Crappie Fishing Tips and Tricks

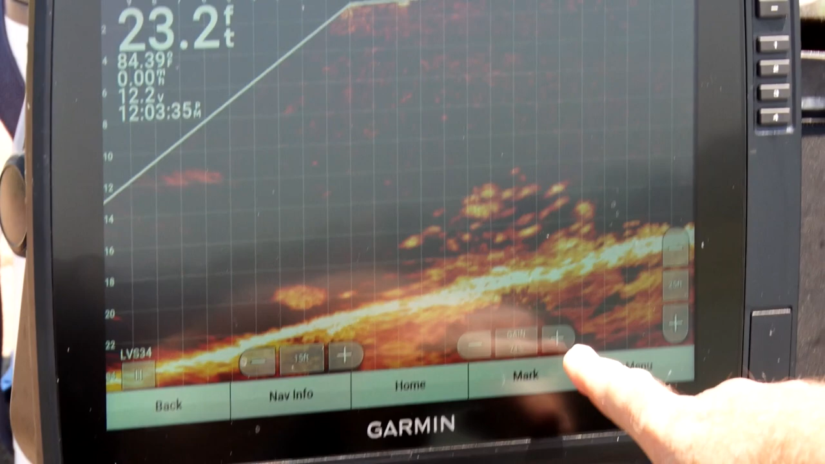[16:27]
On screen: depth 23.2 ft
I actually like the gain up. There he goes right there. You can see his fish. See his fish right there? And that was actually his weight above him.
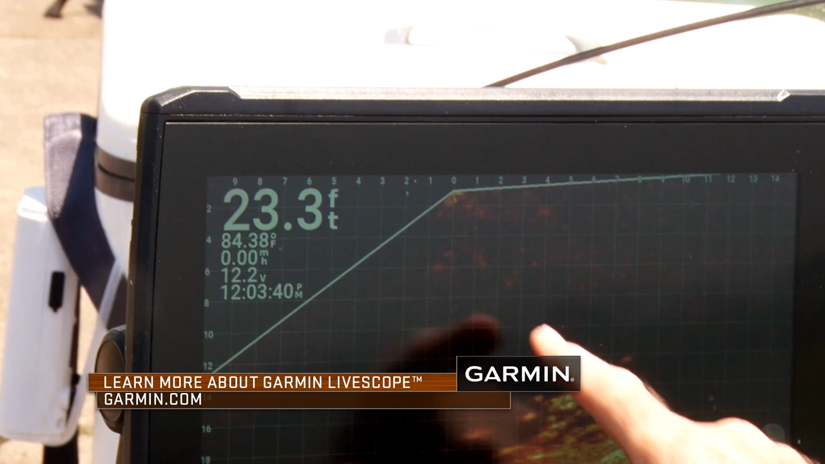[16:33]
On screen: depth 23.3 ft, water 84.38°F
Watch him fight that fish all the way to the top. How cool is that? And there is the fish.
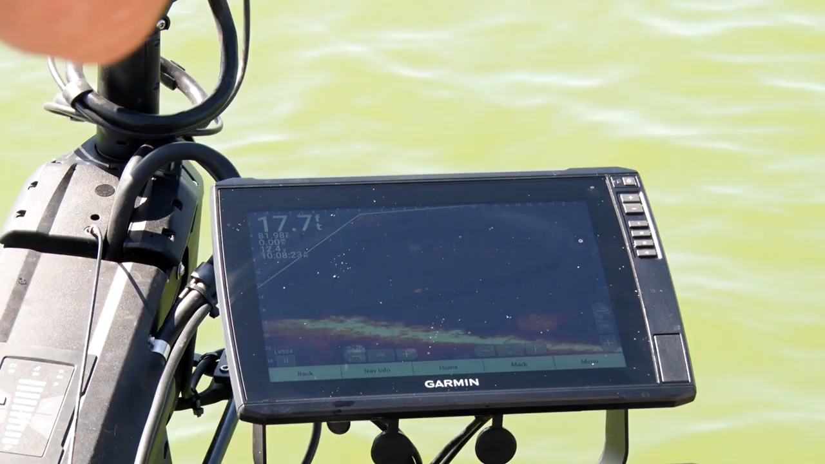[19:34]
We got up there in the front of that boat and stared down at that live scope and just hosed them, man. It was awesome. It was an awesome morning of fishing. Got them? I saw it in the middle of the field. Jerked. Nice.
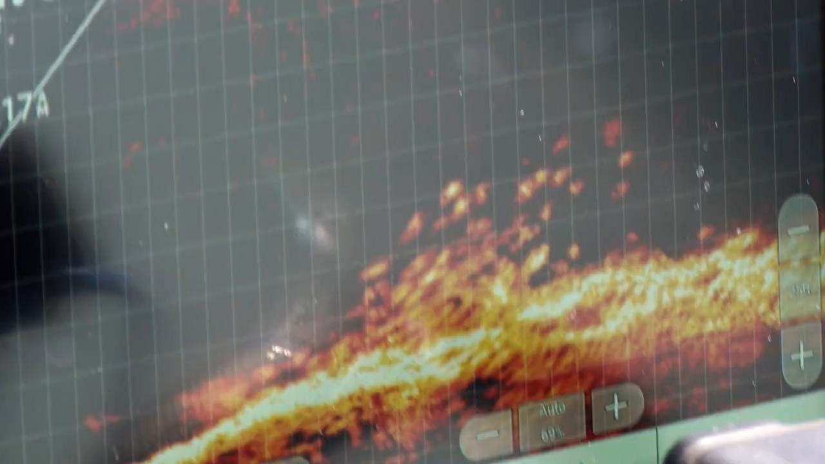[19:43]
Watched him eat it on the screen.
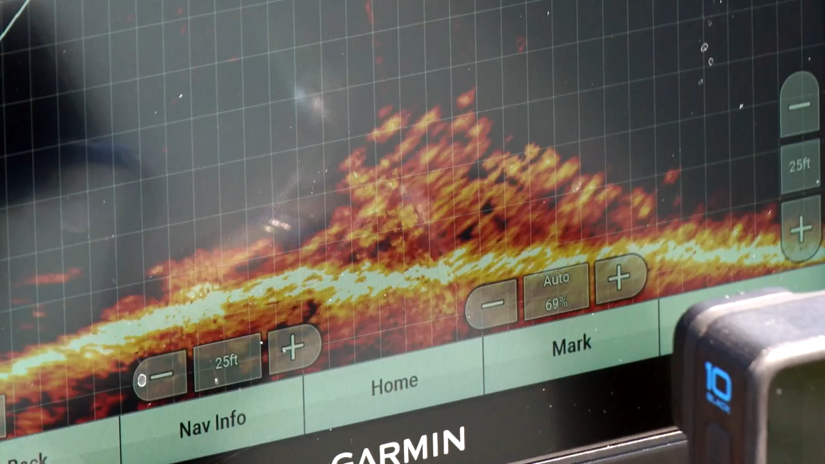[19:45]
Oh, come here, buddy. This might be a goo. Uh-oh. What do we got?